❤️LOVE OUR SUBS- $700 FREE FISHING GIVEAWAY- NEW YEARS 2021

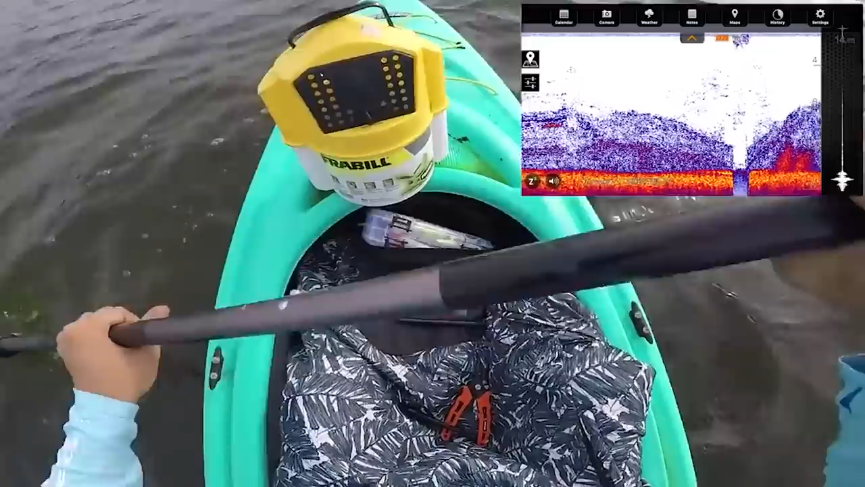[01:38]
It'll tell you the water temperature. It's very intelligent. It'll tell you what kind of fish are below you. It'll tell you the structure. We've been using this for years at this point.